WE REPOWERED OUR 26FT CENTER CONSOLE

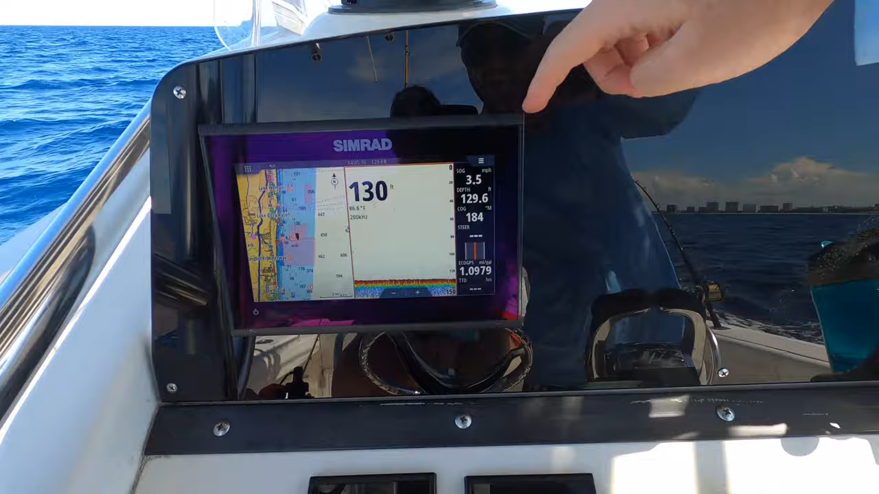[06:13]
And we're probably gonna put another unit right here. We just haven't gotten it yet. But we got the all touchscreen Go 9 unit. And it's pretty awesome so far.
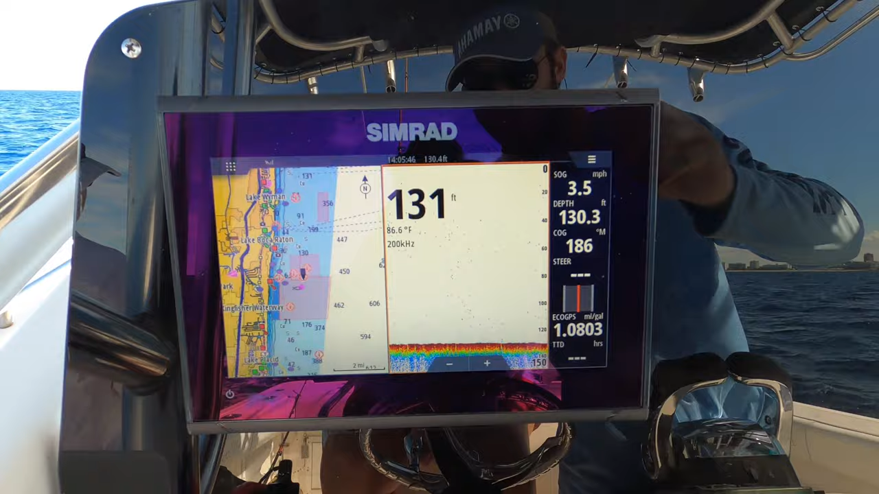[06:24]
On screen: water 86.6°F, speed 3.5 mph
I like Simrad's interface the best. I think it's the cleanest looking. And I think the sonar charts and stuff look the best.
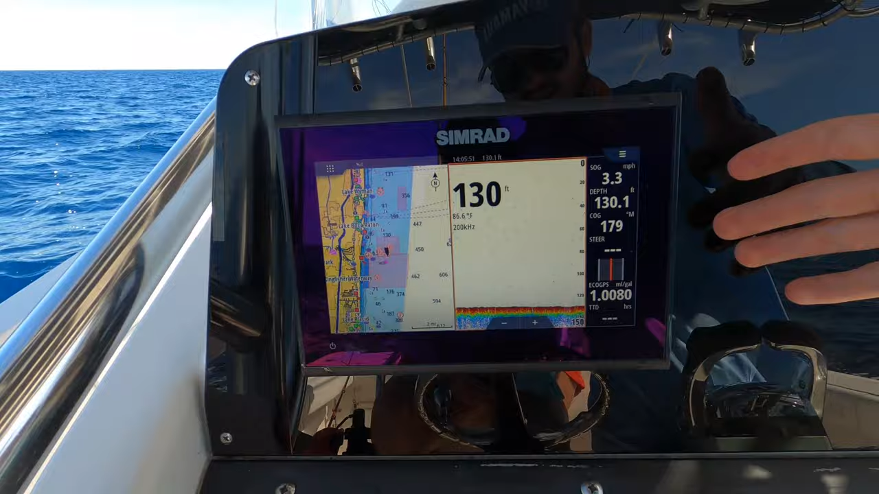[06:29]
On screen: water 86.6°F, speed 3.3 mph
So we have four gauges here for the Suzukis, all customizable with these buttons.